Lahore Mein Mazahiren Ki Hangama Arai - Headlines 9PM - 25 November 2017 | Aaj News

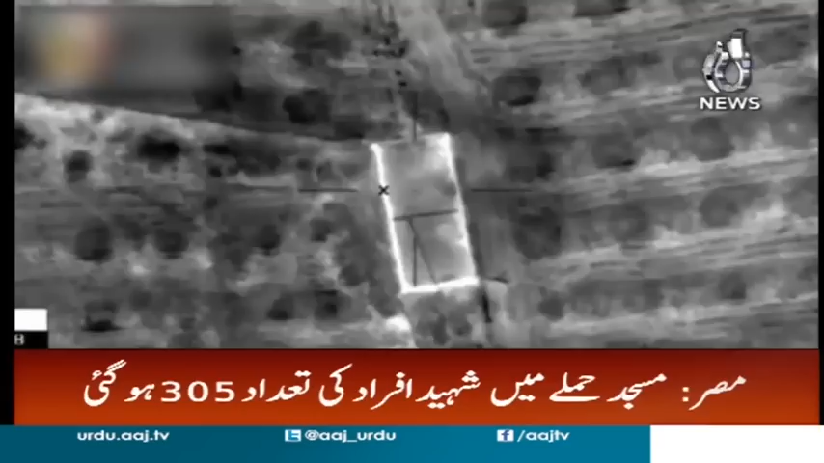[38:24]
मिसरी सिकेरिटी फोर्सेज ने हमले में मुलविस होने के शुबे में देश्यदगर्दों के टिकानों पर पंबारी की है उधर पैरिस में चाबा हक अफराद की याद में एफिल टावर की बतियां गुल कर दी गए